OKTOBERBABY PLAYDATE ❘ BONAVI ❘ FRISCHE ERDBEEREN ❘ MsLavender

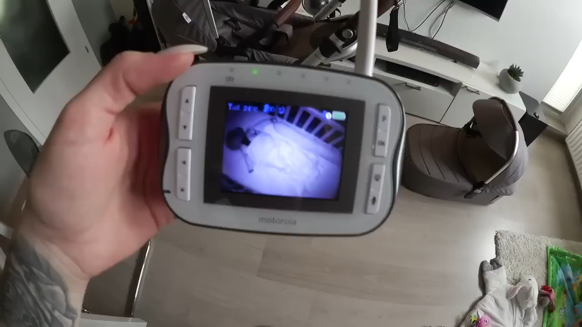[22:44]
Mila schläft jetzt seit zwei Minuten, beziehungsweise quakt sie manchmal kurz und dann schläft sie aber weiter.